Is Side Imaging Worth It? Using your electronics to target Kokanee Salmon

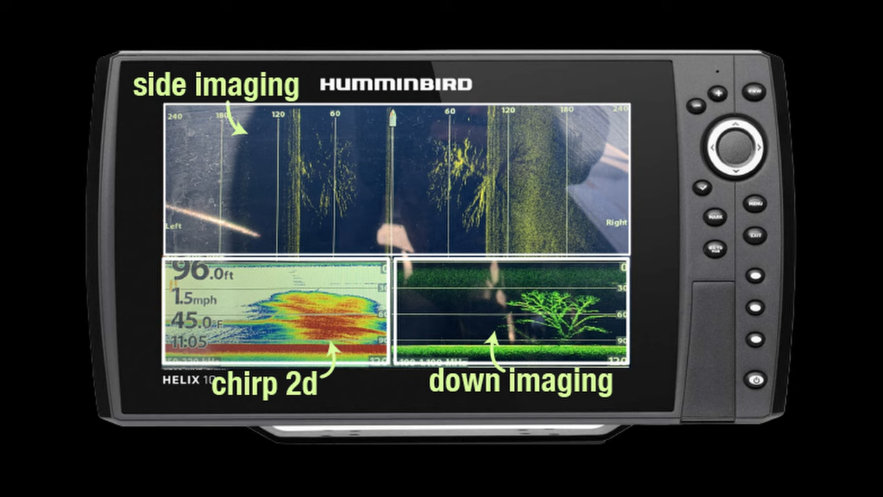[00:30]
On screen: depth 96.0 ft, water 45.0°F, speed 1.5 mph
a year I can tell you that it definitely makes a difference as you watch these videos you'll be able to see the dots that are fish that show up on the side of the screen really helps confirm that it's a school of fish and helps you know the depths to target side imaging has become a feature that I use more than I would have originally expected if you're considering getting it I think it's definitely worth the investment
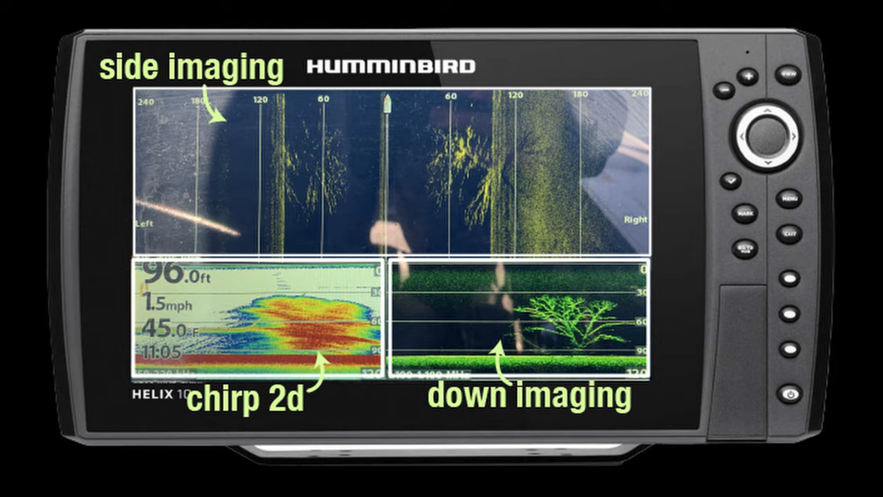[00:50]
On screen: depth 96.0 ft, water 45.0°F, speed 1.5 mph
so this is what you're looking for on your sonar you can see all those fish
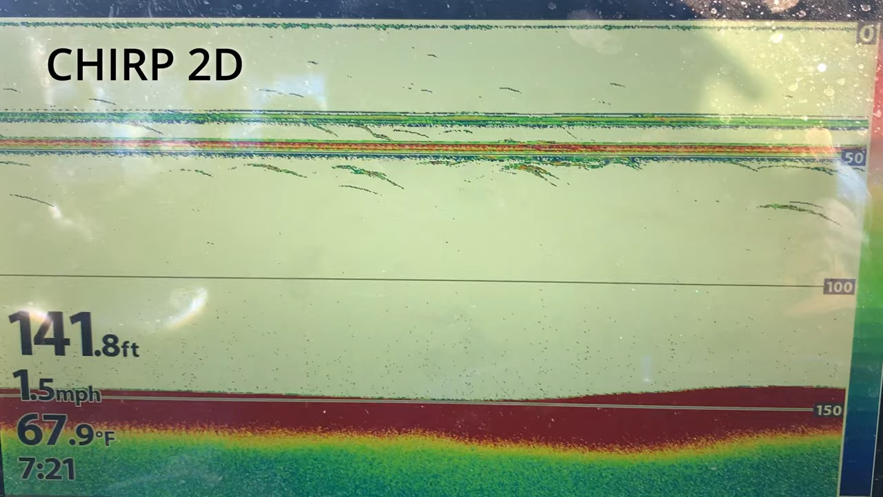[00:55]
On screen: depth 141.8 ft, water 67.9°F, speed 1.5 mph
those straight lines those are my downrigger balls so you can see the depth I'm at so I'm
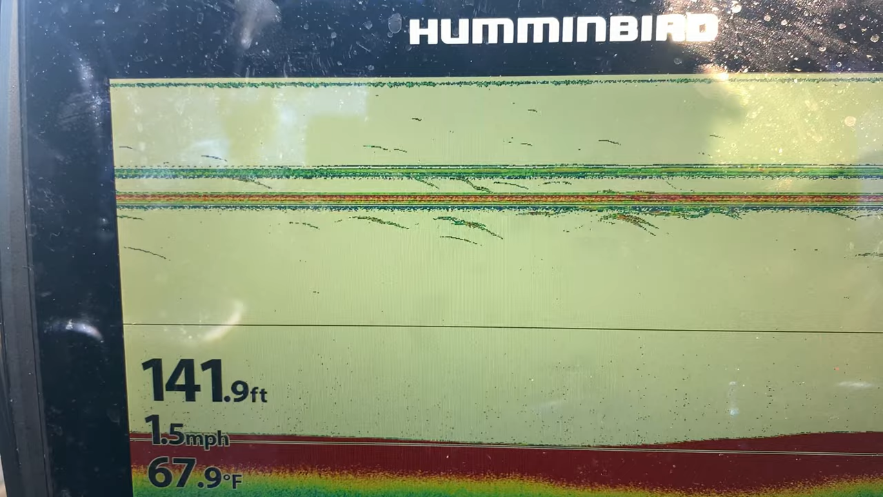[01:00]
On screen: depth 141.9 ft, water 67.9°F, speed 1.5 mph
about 45 feet and 40 feet and there's fish all over down there this is exactly what you're looking for fishing for kokanee I'm going one
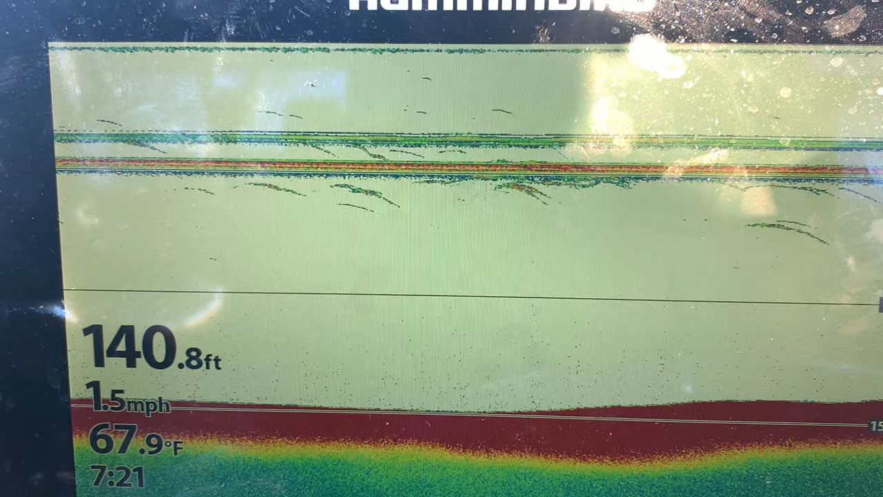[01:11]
On screen: depth 140.8 ft, water 67.9°F, speed 1.5 mph
and a half miles an hour water temperature 67 degrees okay so I'm going to talk a little bit about electronics and what you want to look for when you're kokanee
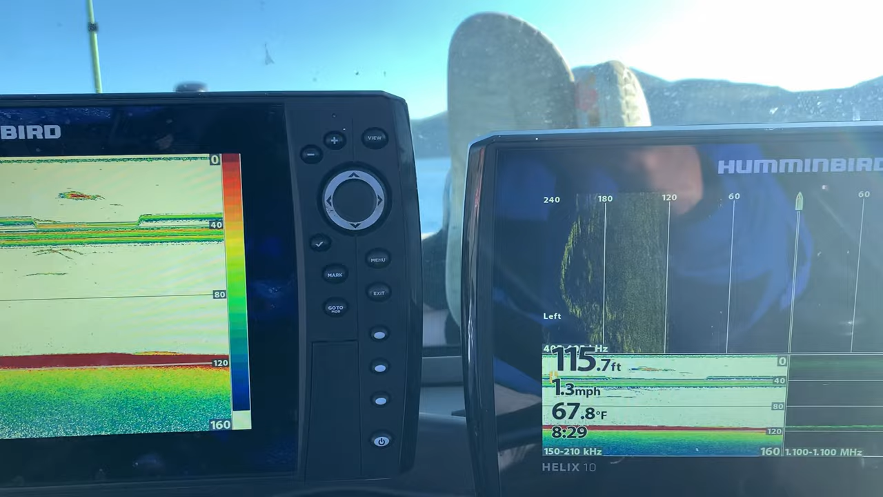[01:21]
On screen: depth 115.7 ft, water 67.8°F, speed 1.3 mph
fishing so on my right this top one it's the top
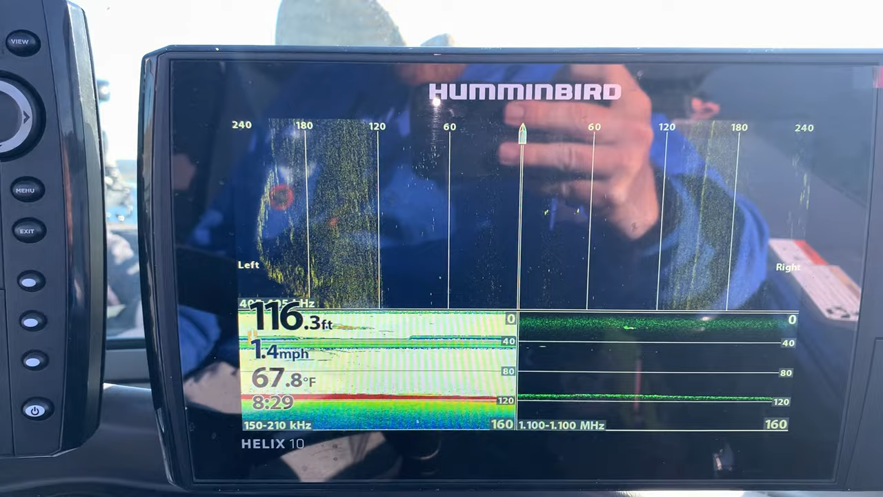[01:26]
On screen: depth 116.3 ft, water 67.8°F, speed 1.4 mph
screen is side imaging and then my bottom left and right one is
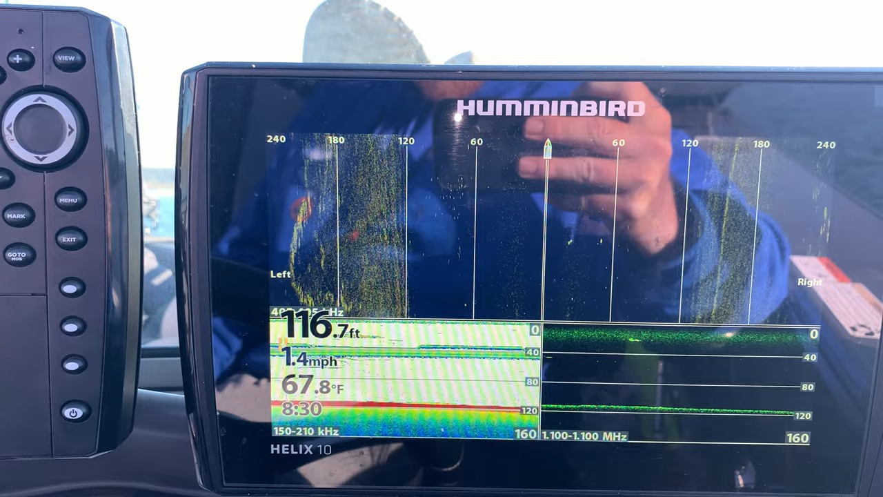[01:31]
On screen: depth 116.7 ft, water 67.8°F, speed 1.4 mph
just a standard sonar and the right is down imaging so
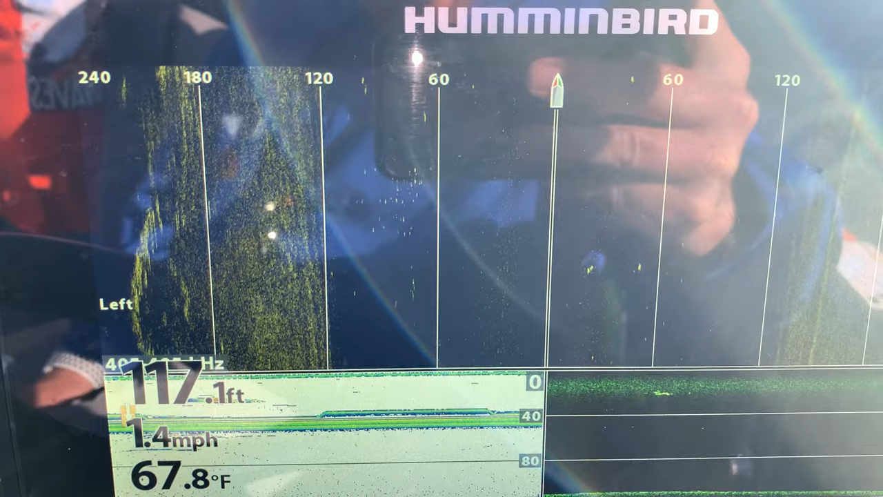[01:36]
On screen: depth 117.1 ft, water 67.8°F
on my side imaging if you can see it see all
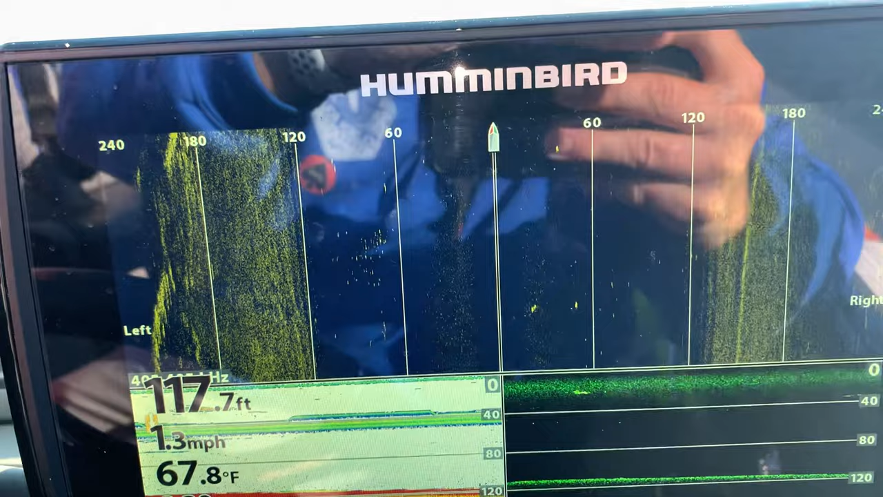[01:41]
On screen: depth 117.7 ft, water 67.8°F, speed 1.3 mph
those dots all these dots right here are fish and
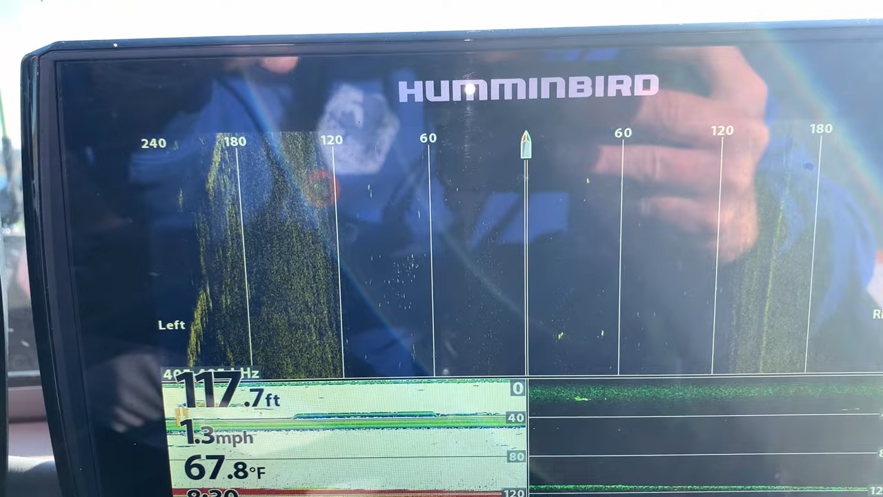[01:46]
On screen: depth 117.7 ft, water 67.8°F, speed 1.3 mph
they are down in the water column so from here to here is below my boat and out
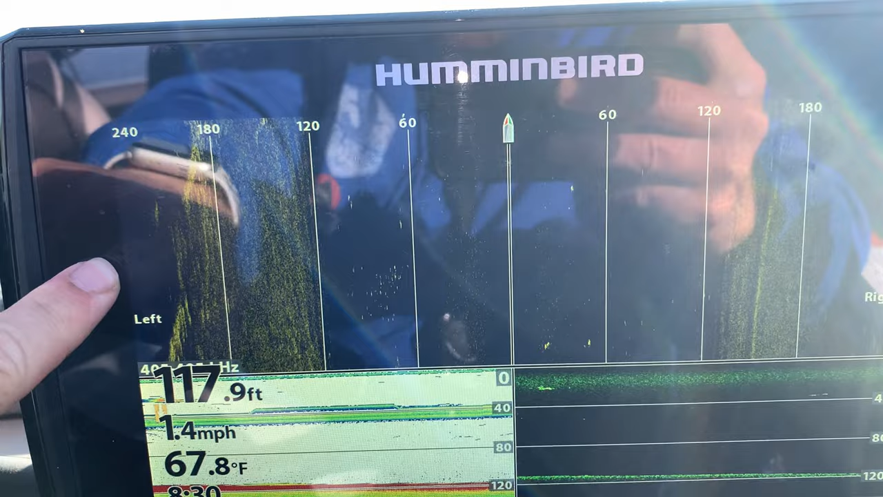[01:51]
On screen: depth 117.9 ft, water 67.8°F, speed 1.4 mph
to the side is actually these are to the side so this is down we actually got a school
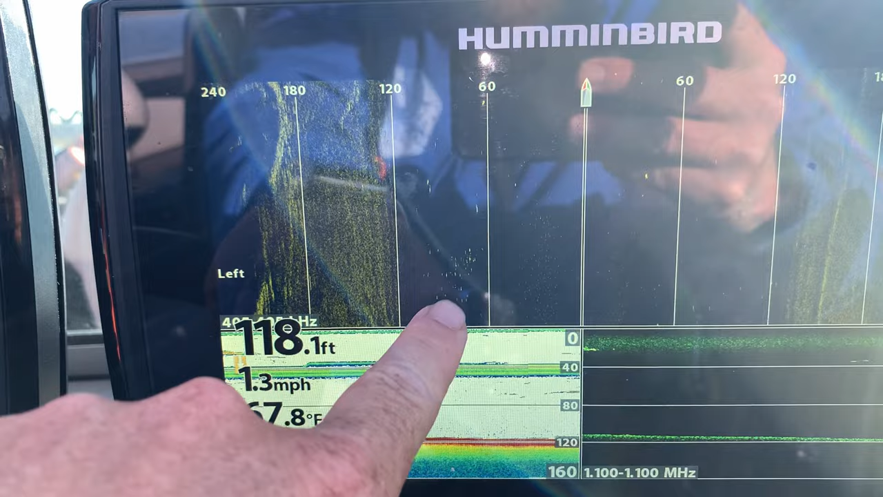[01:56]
On screen: depth 118.1 ft, speed 1.3 mph
right there it's a down about 80 feet it's where the middle is we can look over here and this is blown up a little bit more so these lines across the top those are our downriggers and you can see these are fish so here's school of
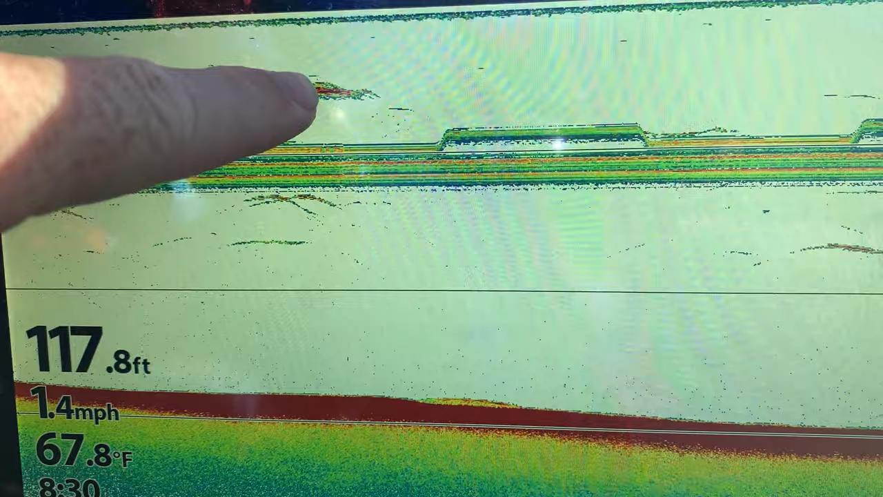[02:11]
On screen: depth 117.8 ft, water 67.8°F, speed 1.4 mph
fish approximately 20 feet down we've been seeing the most of them right about
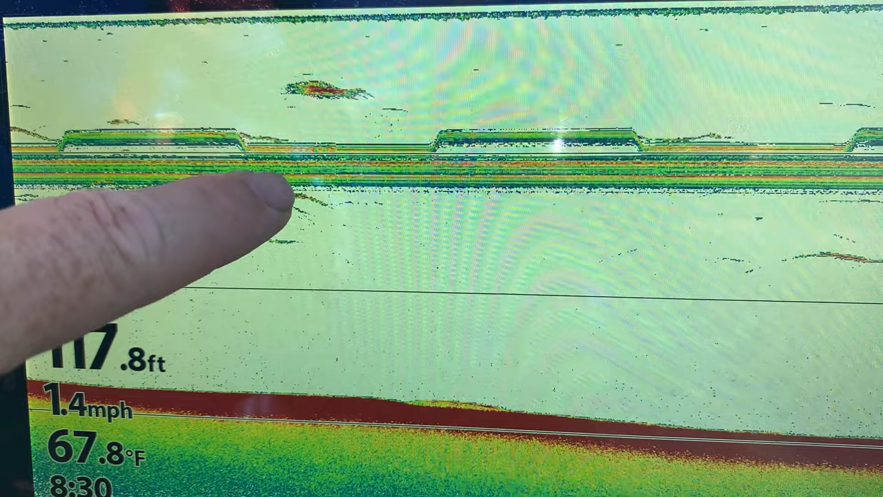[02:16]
On screen: water 67.8°F, speed 1.4 mph
45 to 50 feet so that's where our lines are right now you can see here's a little
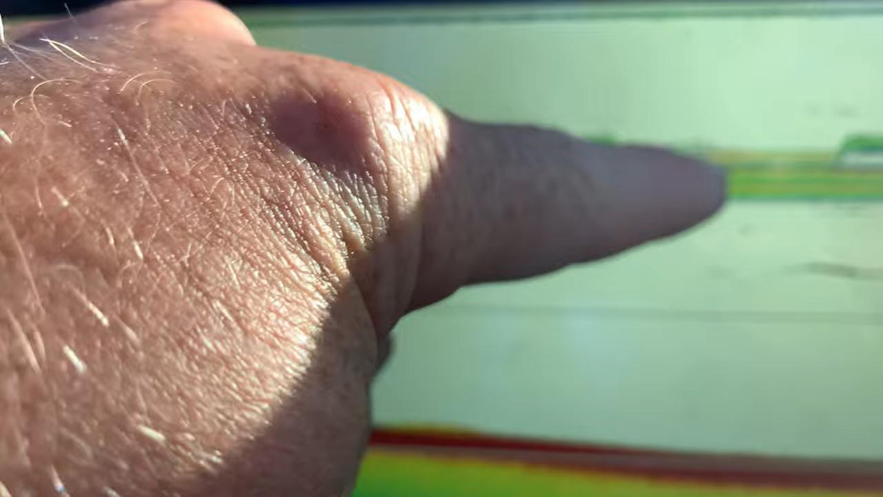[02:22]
fish they came up looking at stuff but the key is you're gonna want
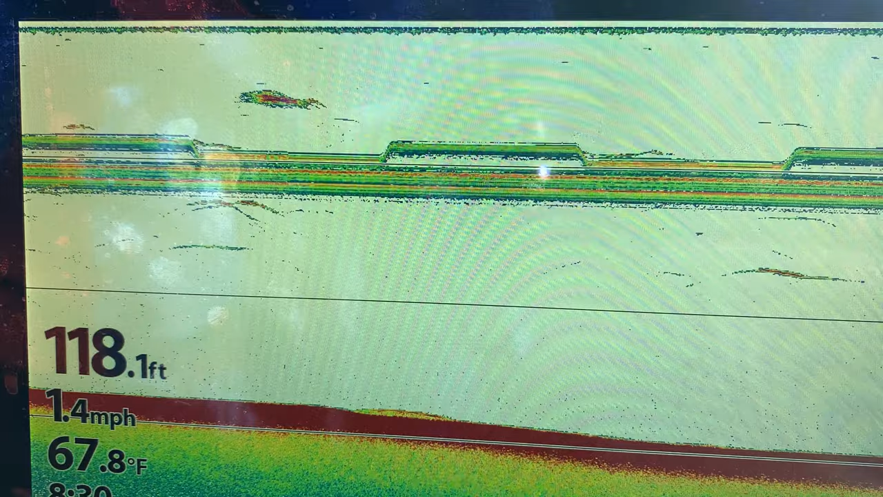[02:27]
On screen: depth 118.1 ft, water 67.8°F, speed 1.4 mph
to see where you're seeing wherever you're seeing the most fish I would put
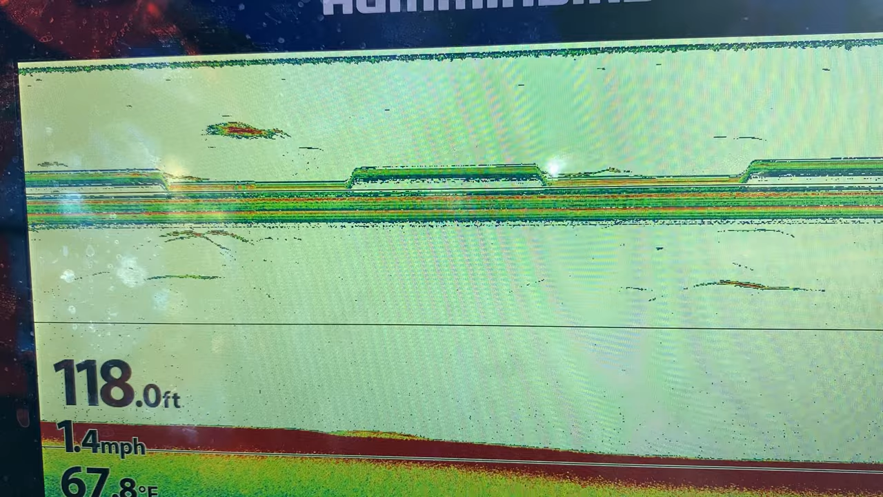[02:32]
On screen: depth 118.0 ft, speed 1.4 mph
your gear just above that they shall typically come up and get